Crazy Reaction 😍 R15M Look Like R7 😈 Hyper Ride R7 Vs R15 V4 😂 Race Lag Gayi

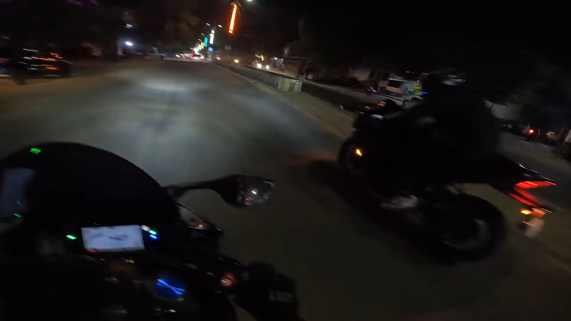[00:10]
अरे भाई लॉन्च करते करते तो कल्टी मार लिए भाई, रेस लग गए, चेक कर रो R15 V4, बस V4 हो गया भाई।
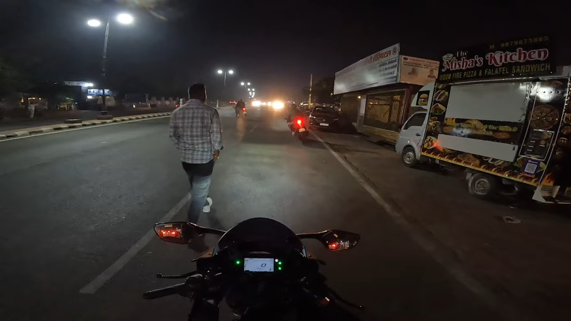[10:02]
अरे भाई लॉन्च करते करते तो कल्टी मार लिए।
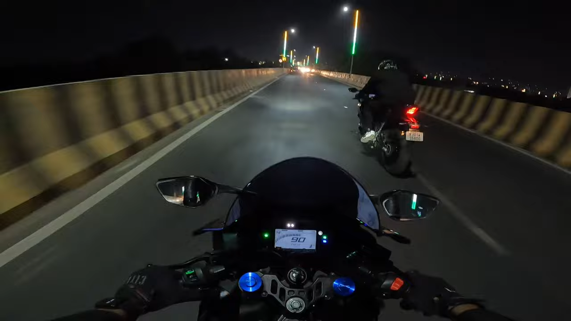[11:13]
R15 V4 बस V4 हो गया भाई। ओए ओए ओए ओए तगड़ा भाई साहब।